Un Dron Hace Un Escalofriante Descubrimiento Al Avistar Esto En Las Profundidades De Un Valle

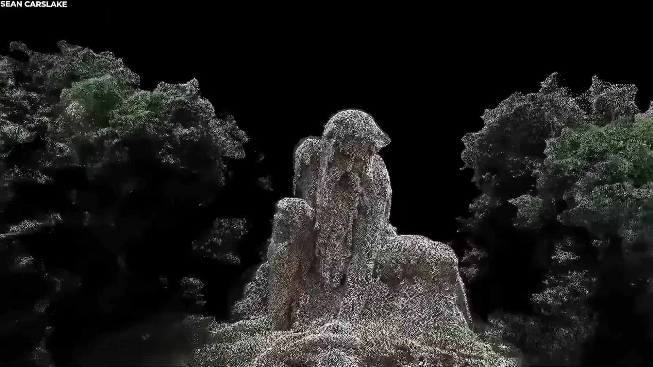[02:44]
este gigante de piedra encarna el espíritu agreste de los Apeninos.